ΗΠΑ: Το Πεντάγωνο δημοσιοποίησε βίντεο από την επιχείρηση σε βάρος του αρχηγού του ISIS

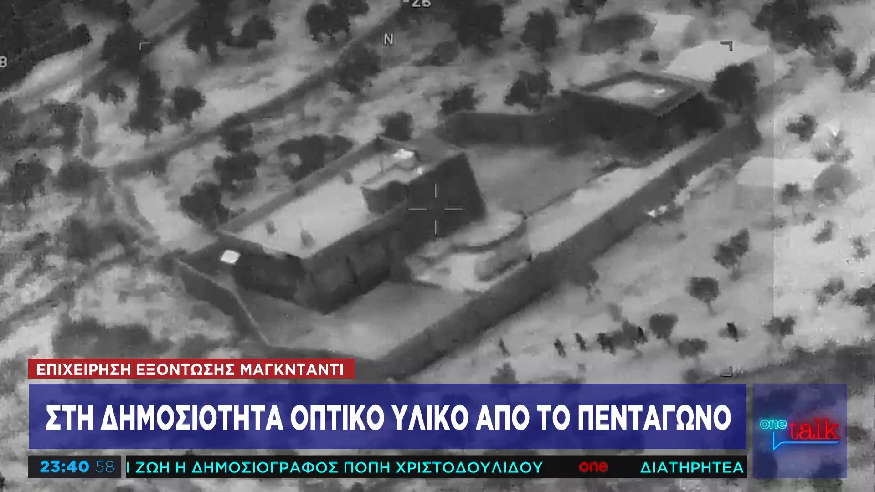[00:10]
Για πρώτη φορά το πεντάγωνο έδωσε σήμερα στη δημοσιότητα δύο βίντεο από την επιχείρηση. Εδώ βλέπουμε τους Αμερικανούς κομμάντων να πλησιάζουν στο συγκρότημα όπου τελικά εντοπίστηκε ο Αλ Μπαγκτάτη. Και δόθηκε και ακόμα ένα βίντεο στο οποίο βλέπουμε τα αμερικανικά ελικόπτερα να ρίχνουν προειδοποιητικές βολές αλλά και να απαντούν σε κάποιες επιθέσεις που δέχτηκαν από τους συντρόφους του Μπαγκτάτη.